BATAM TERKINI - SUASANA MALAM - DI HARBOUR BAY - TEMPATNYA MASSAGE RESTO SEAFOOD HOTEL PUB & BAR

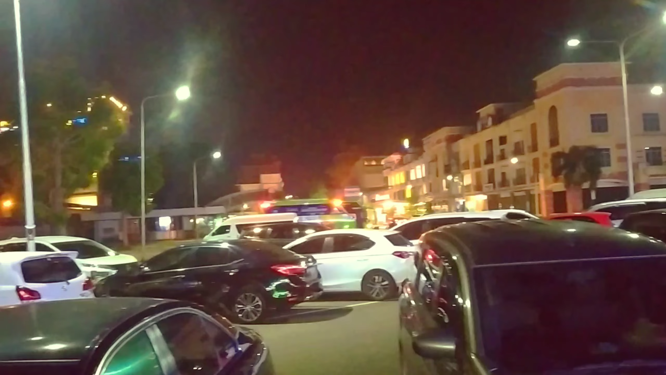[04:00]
Ini ada di Haburbay ya. Suasana malam hari ada di Haburbay Kota Batam. Tuh.
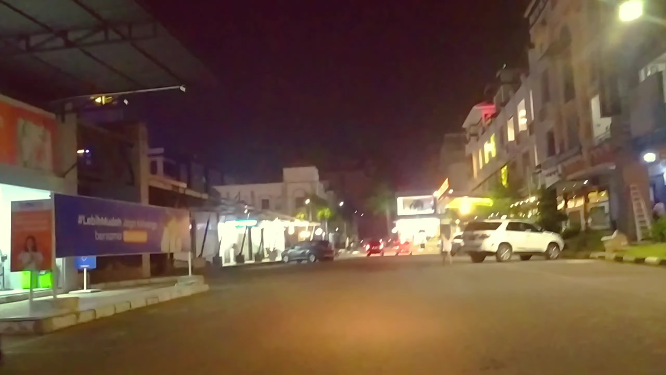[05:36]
susuri komplek ataupun daerah Haburbay ya saat malam hari.
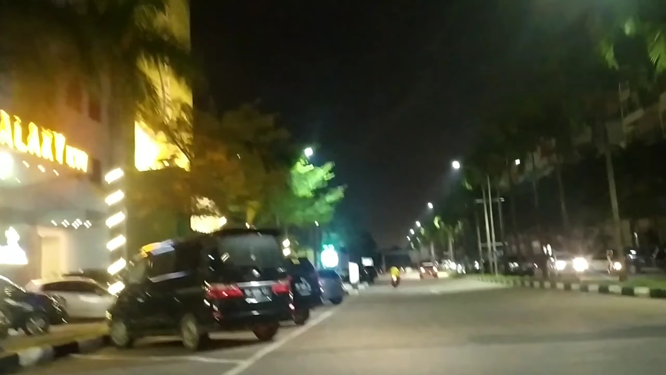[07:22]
Dan ini di sebelah kiri Galaxy ya. Tuh, Galaxy TV. Di sini ada Jazz Hotel tuh. Dan kita ambil ke kiri.
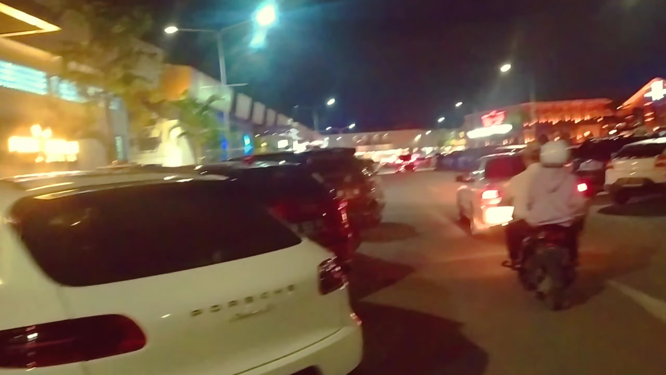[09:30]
Kita telusuri terus sahabatku ya. Yang ada di Harbour Bay. Ini port house. Tuh.